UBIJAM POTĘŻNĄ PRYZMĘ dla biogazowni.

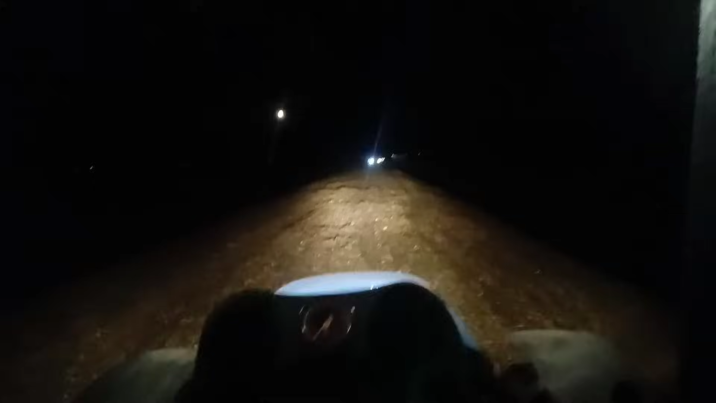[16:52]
Teraz piąty jakiś przyjechał. Nisko tam już, co? Nisko. Trzeba uważać, już nie ma żartu. Ze 3 metry wysoko na pewno. Może lepiej.
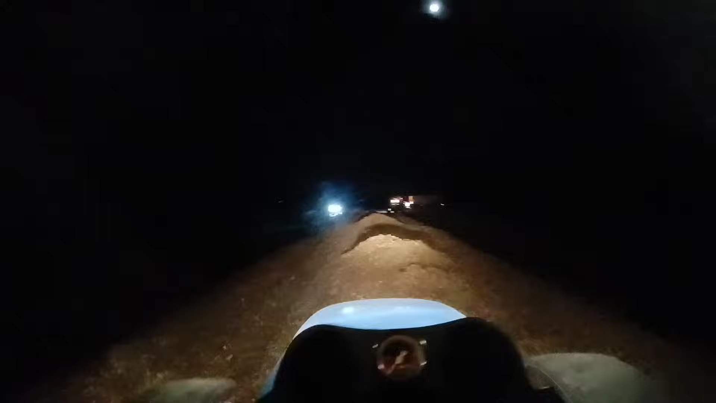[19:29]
Ten to wjedzie samodzielnie, bez pomocy.